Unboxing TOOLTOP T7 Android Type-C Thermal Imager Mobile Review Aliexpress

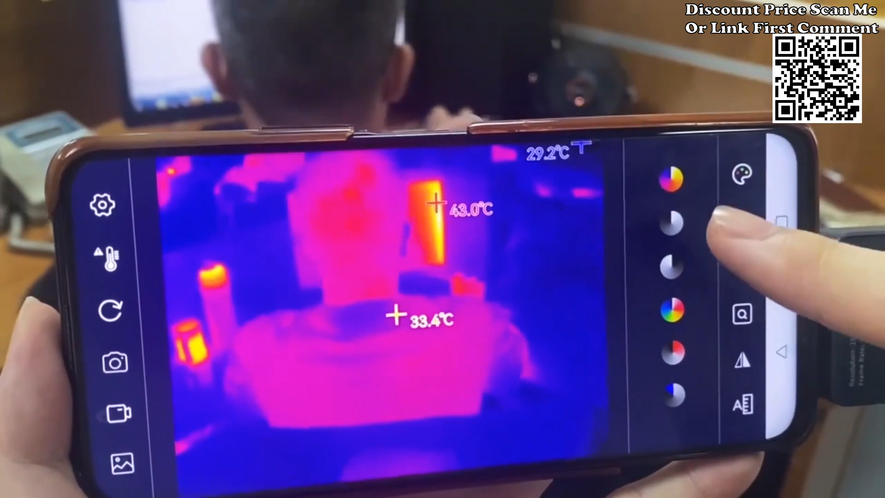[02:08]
On screen: spot 33.4°C, max 43.0°C
informed about thermal changes in your surroundings compact versatile and powerful the tooltop
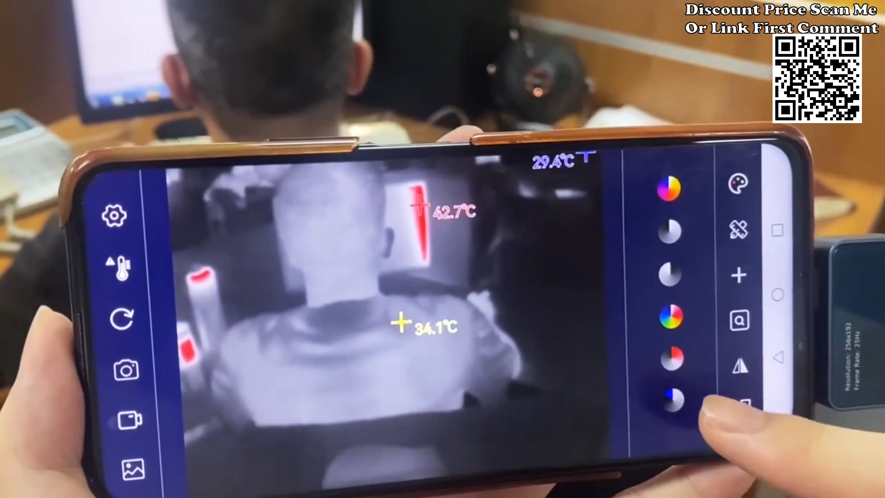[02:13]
On screen: spot 34.1°C, max 42.7°C
t7 infrared thermal imager brings thermal imaging capabilities to your fingertips elevate
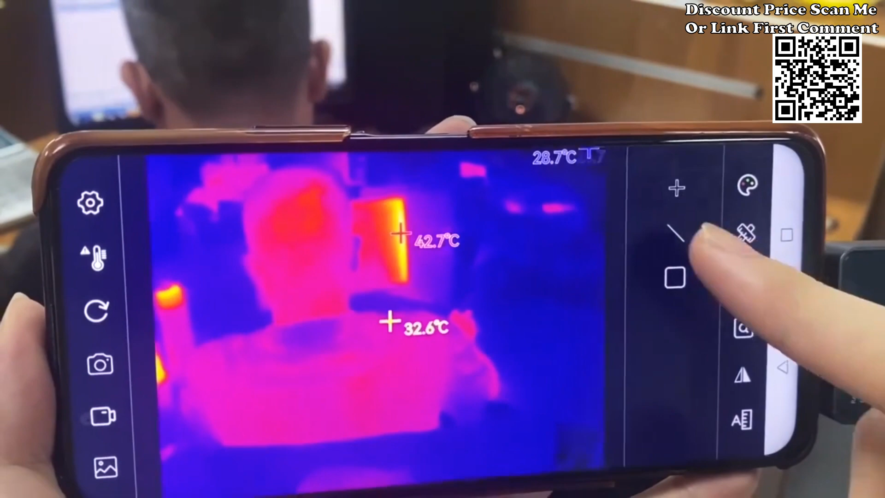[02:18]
your professional analysis with this portable solution providing you with accurate and insightful thermal data anytime anywhere